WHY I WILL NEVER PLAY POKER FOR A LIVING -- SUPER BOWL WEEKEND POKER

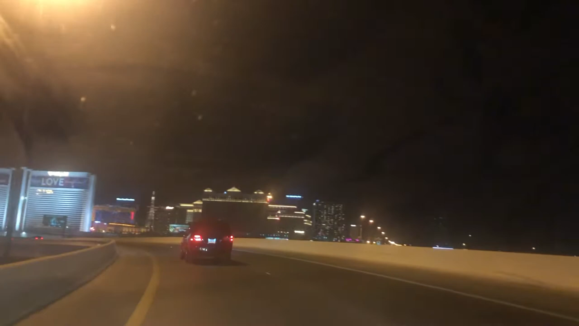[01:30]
Here we go, guys, approaching the famous Las Vegas Strip. Going to play that poker room right there.